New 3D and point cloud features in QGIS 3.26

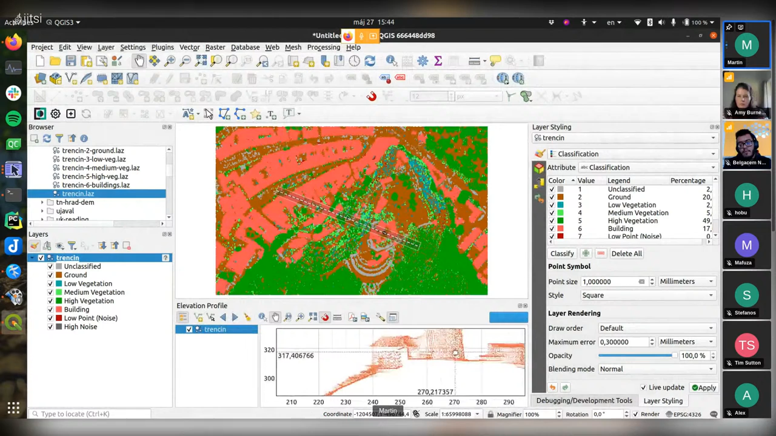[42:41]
So you can probably see that some points are a bit more transparent. It gives quite a nice effect, especially with like trees and so on.
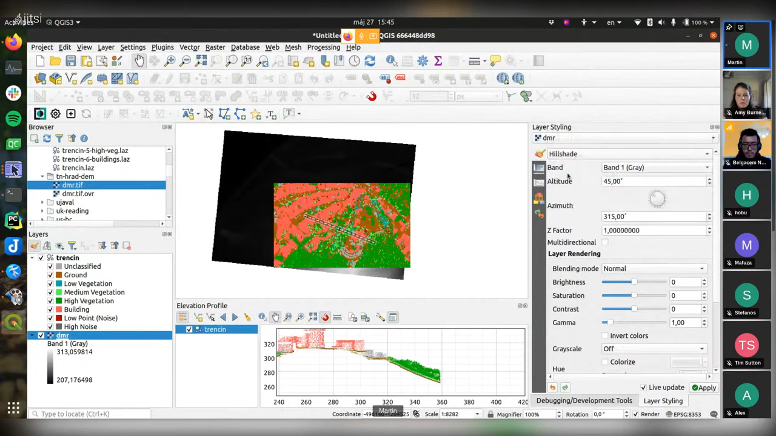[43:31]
usual digital elevation model. And if I create a new profile, it will be, now it won't be included because I first need to say that the
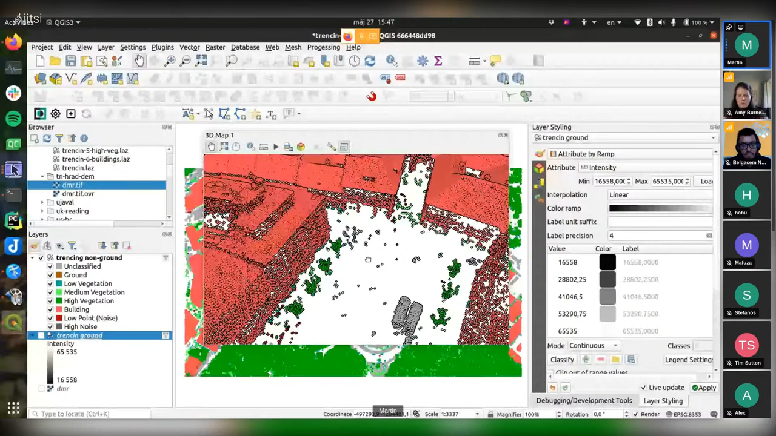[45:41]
the usual point cloud, of course, if as soon as I zoom in,
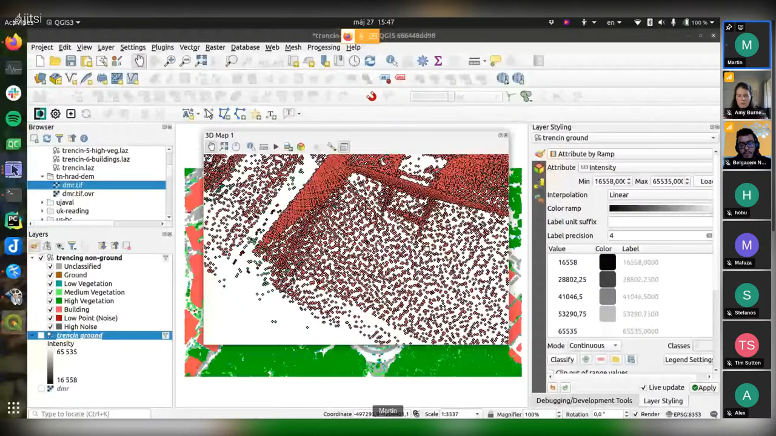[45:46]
what looks like a full surface from the distance, obviously it dilutes into lots of independent points. And we had a request that it would be nice to actually be able to automatically connect the points into surfaces, which is especially useful for the ground.
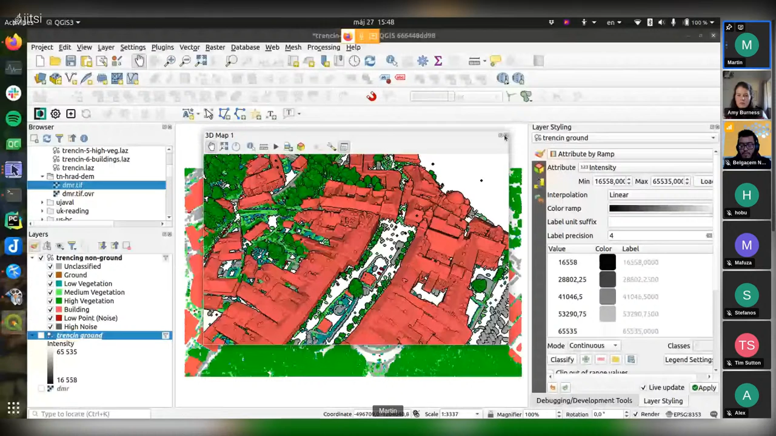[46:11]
So that's a new option that we have here for the 3D rendering options.
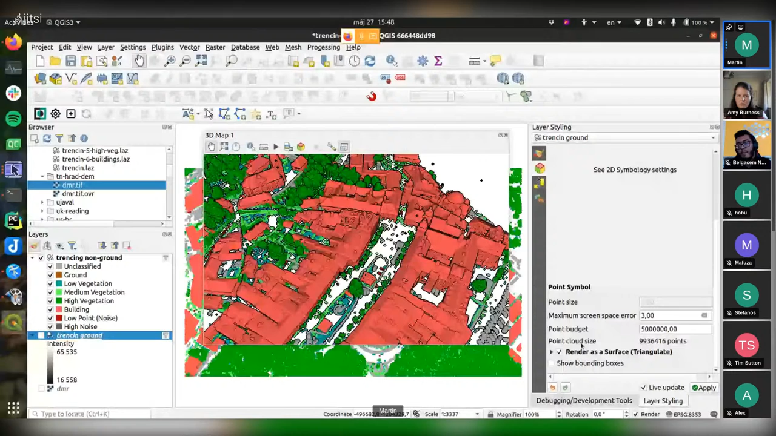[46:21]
There is now a new group called Render as a Surface, Triangulate. So if I enable this layer now,
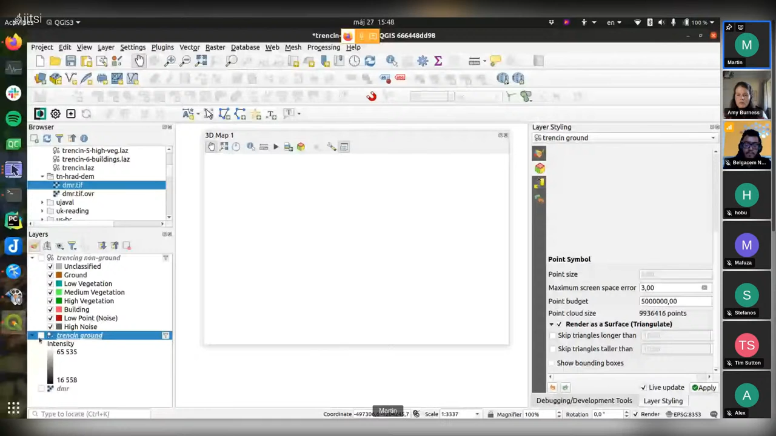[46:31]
here I have set up that the filter is just for ground points, so that's the classification equals 2,
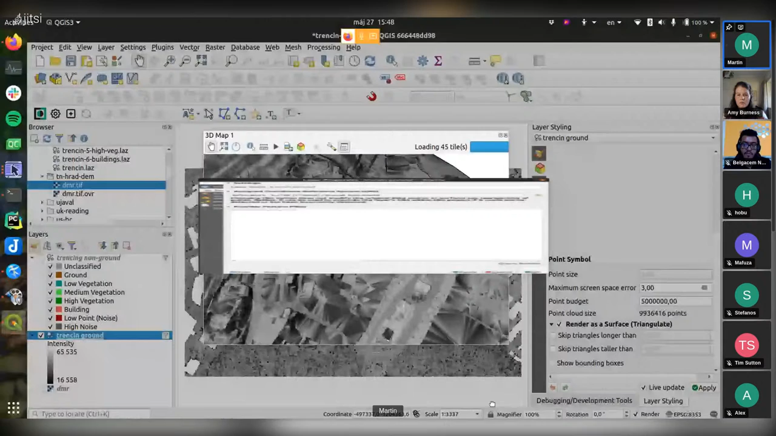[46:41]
and I'm using the intensity.
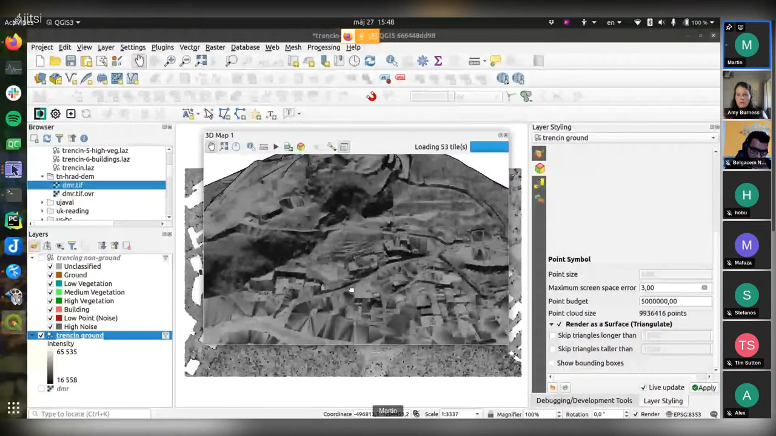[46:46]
So this is the same data set, completely triangulated.
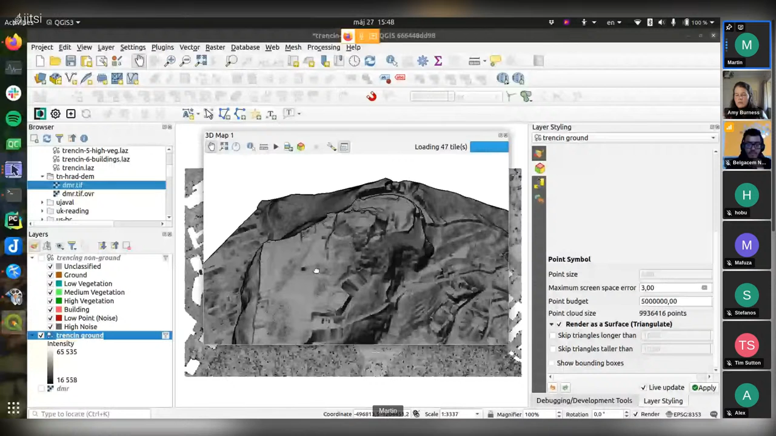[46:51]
So as I zoom in, you can't see individual points,
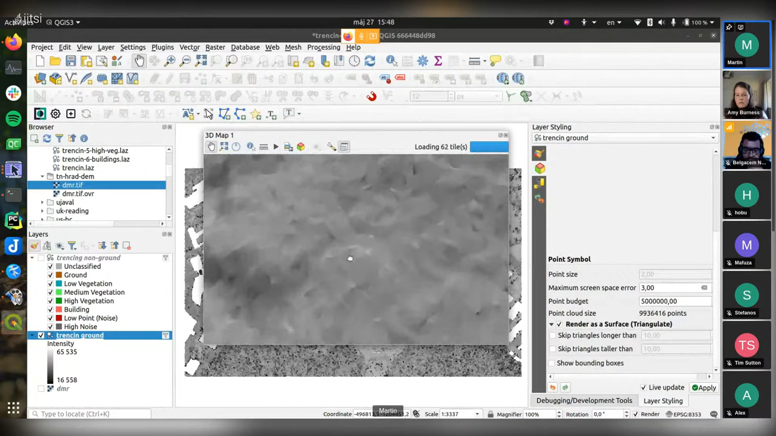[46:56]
it's all full surface.
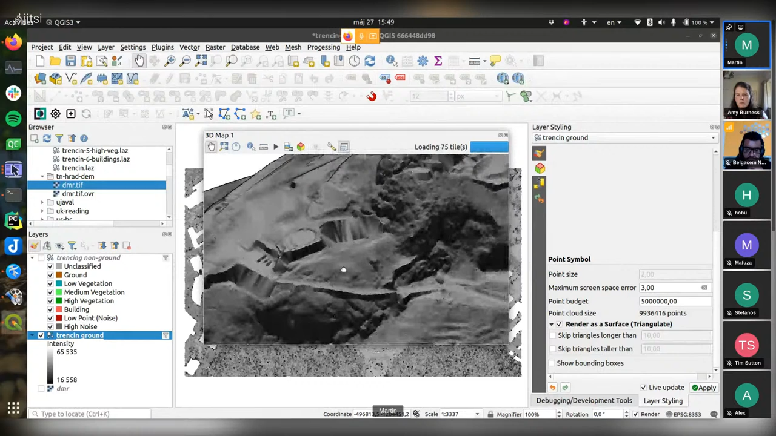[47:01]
And here, these are the places where are actual buildings, where are no ground points, so there are these big triangles.
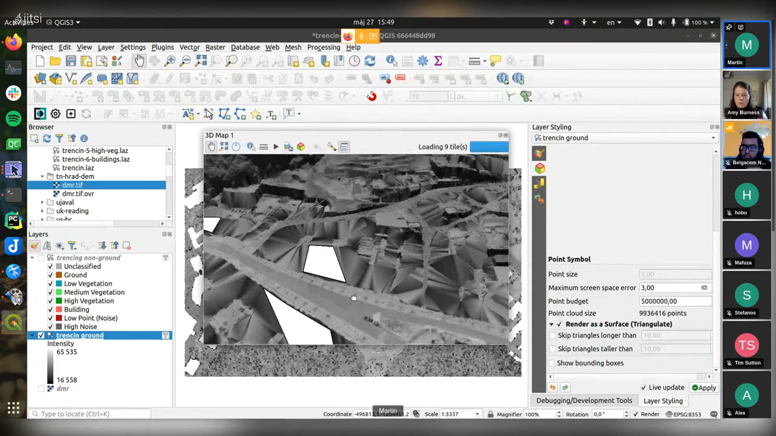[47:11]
You can even skip triangles that are, for example, longer than some distance, so you will get holes like this.
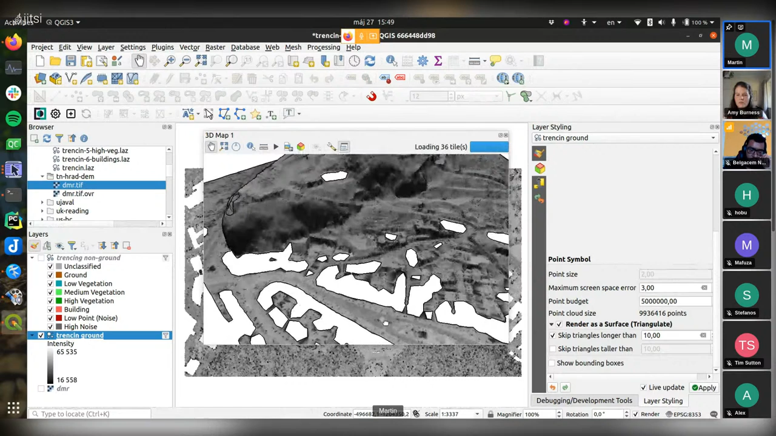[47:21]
And so this is the ground layer, and this is the other layer, which has the filtering, everything that's not ground.
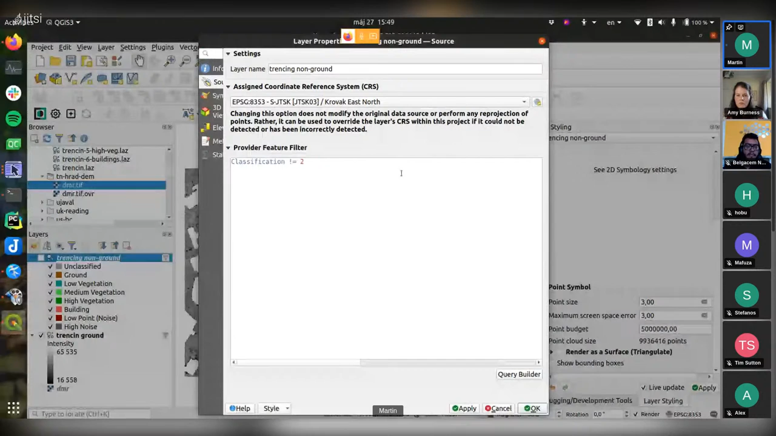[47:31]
So when I enable it, I get this nice fused, oops, not sure why it's blue now.
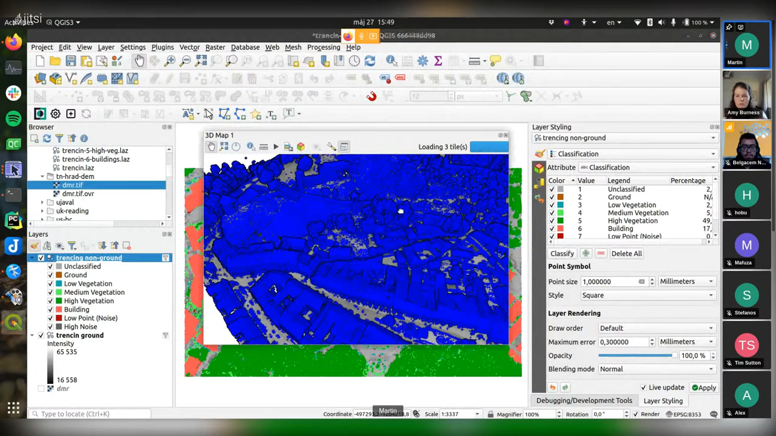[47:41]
Let me switch back to this. Yeah, and so now I have this
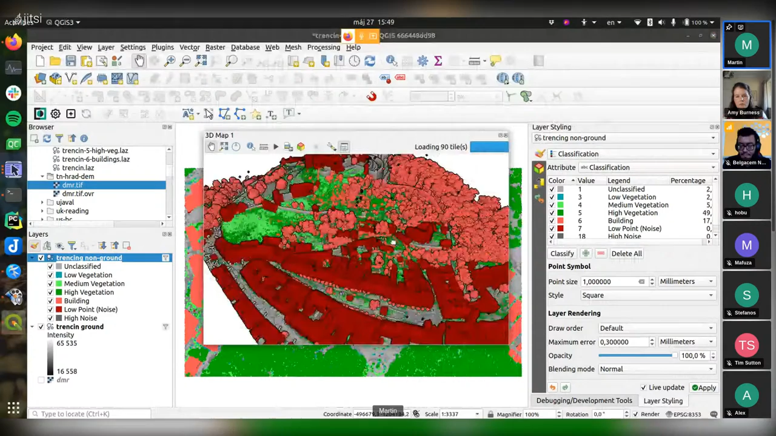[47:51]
combined view where I can zoom in and get individual points of, let's say, buildings and
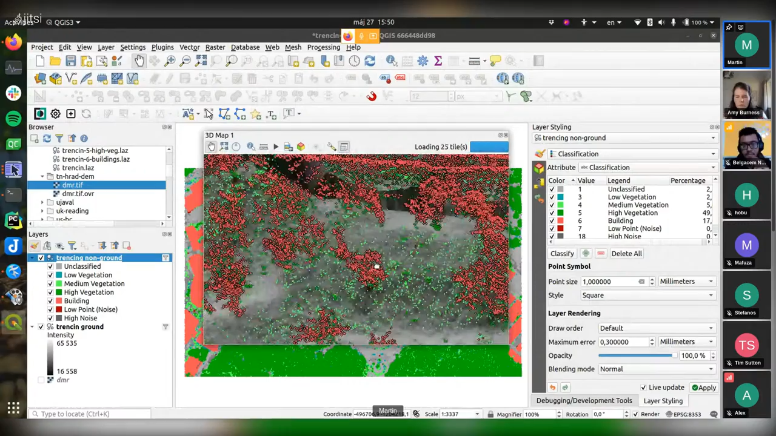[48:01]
trees. Actually, not sure why my trees are red. So it's maybe awesome.